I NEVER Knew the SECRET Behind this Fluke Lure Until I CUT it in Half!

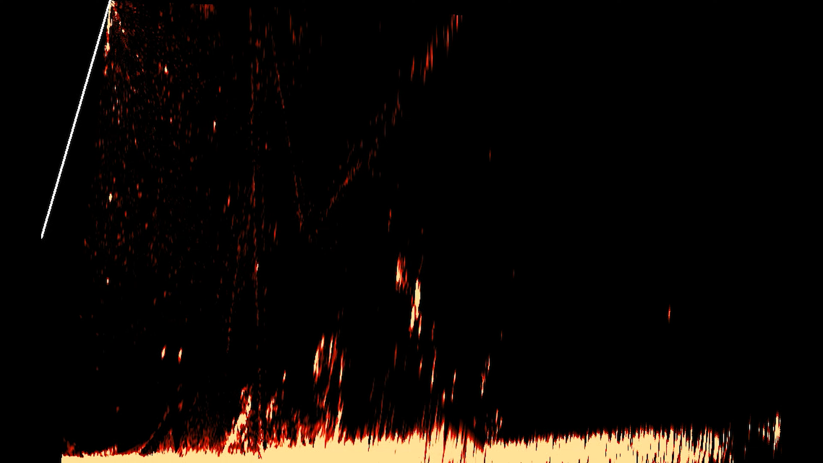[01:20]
see it very well on forward facing so i'm like there's something happening here what is it so what i did is i took one of my used fish arrows so this guy